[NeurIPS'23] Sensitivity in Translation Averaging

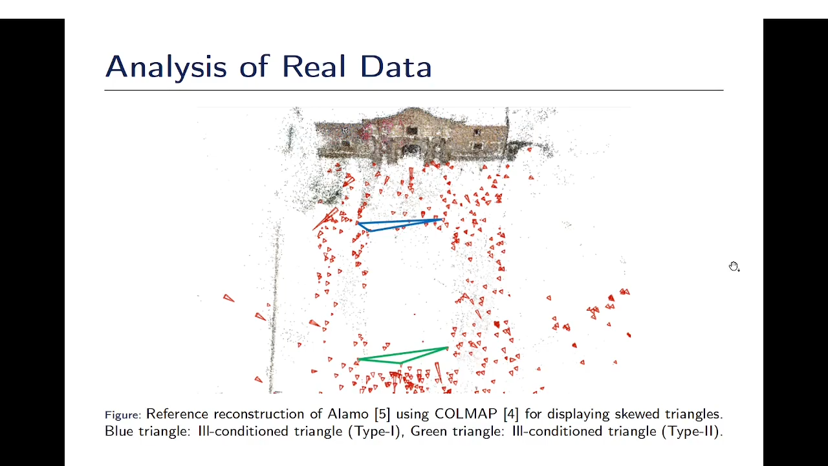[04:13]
Here we provide a reference reconstruction of Alamo dataset where we display the skewed triangles in blue and green. This shows that skewed triangles are present in real data which is also confirmed by these scatter plots where the x-axis represents the minimum angle in degrees.
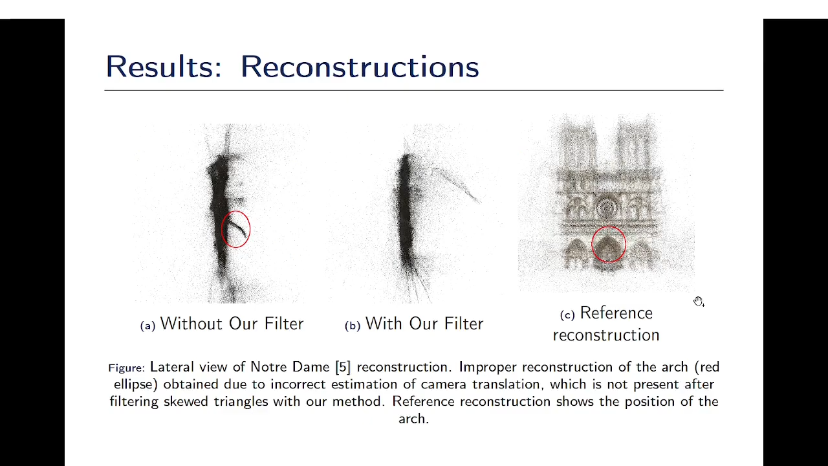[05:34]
At last, we show some reconstructions where we can see that applying our filter leads to removal of false artifacts in the reconstructions.
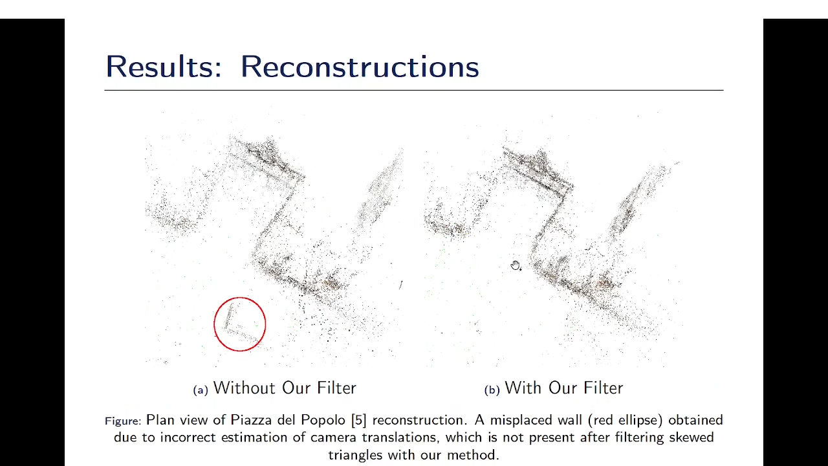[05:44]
To conclude, this work deals with the sensitivity and translation averaging under input uncertainty.